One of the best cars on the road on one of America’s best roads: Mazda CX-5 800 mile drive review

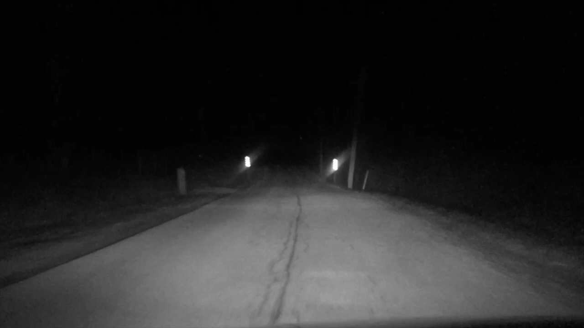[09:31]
And on this stretch of road, we're not going to have any oncoming traffic, unfortunately. And at this time of hour, it's hard to imagine on what stretch of road nearby I'll be able to find any oncoming traffic. But as you can see, the way they bend and lead your eye. There's a deer. Perfect example. Lead your eye to where your eye should be going. In this case, Mr.
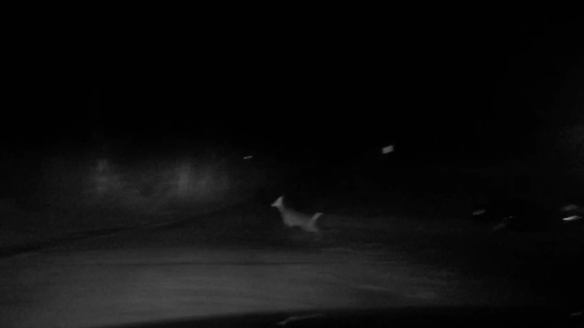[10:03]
Deer, right in front of me. Perfect timing, buddy. Thank you. Yeah, love these things. I think Mazda's done a great job with them. Both on this car, the CX-5 and the MX-5 RF I had in the European market. Totally charmed. I think it makes us all better drivers, safer drivers. If anyone scoffs at automatic high beams, please just reason with them or slap them in the face because they have no idea what they're talking about.
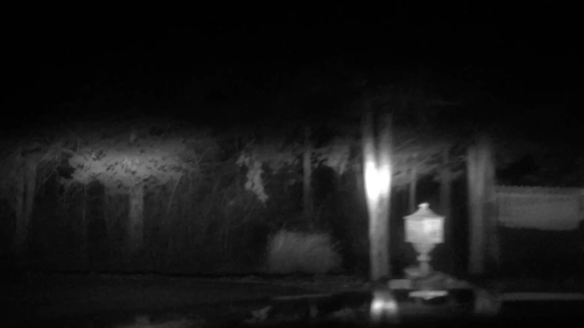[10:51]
automatic climate control, all these things are blessings, not curses. Just learn how to use them and why they're there and you'll feel the same way. And there's another deer. Good night. Good night. Thank you so much. Thanks again. Thanks for this. Thanks for that. Okay.